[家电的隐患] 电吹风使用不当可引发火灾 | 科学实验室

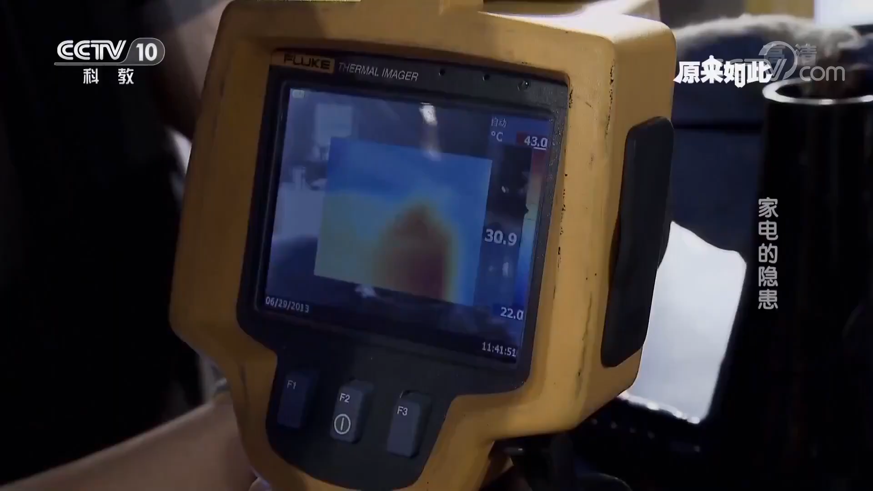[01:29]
On screen: scale top 43.0°C, scale bottom 22.0°C
验证者用热相仪对准电吹风画面中显示最红的地方就是温度最高的部位
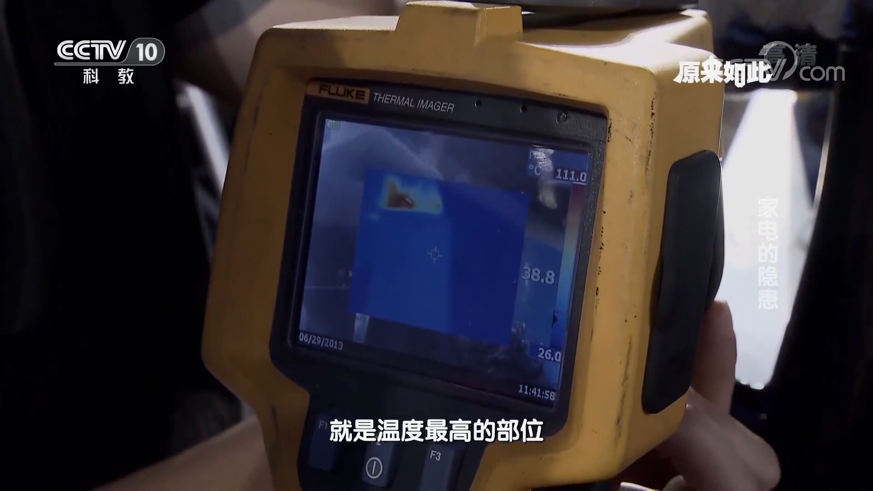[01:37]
电吹风的前部已经超过了100摄氏度油不焦了 翻平了 油不焦了
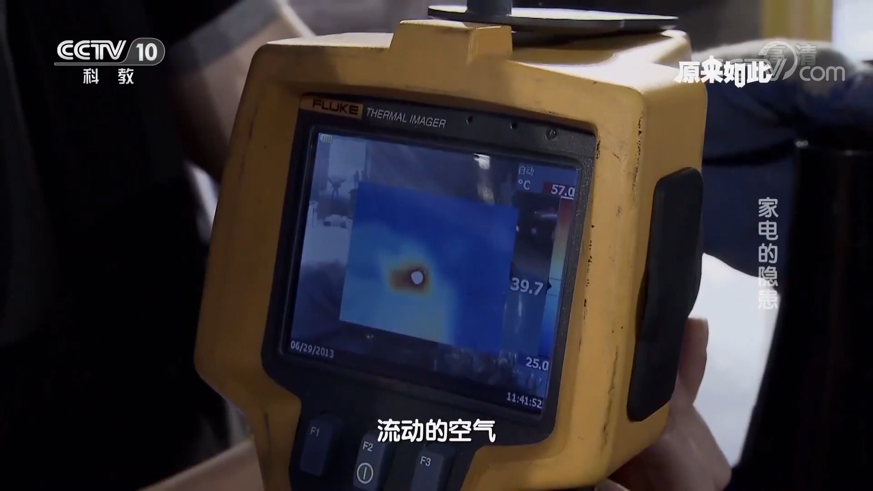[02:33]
On screen: scale top 57.0°C, scale bottom 25.0°C
空气也保证了电热丝的热量能够及时发散不会引燃塑料外壳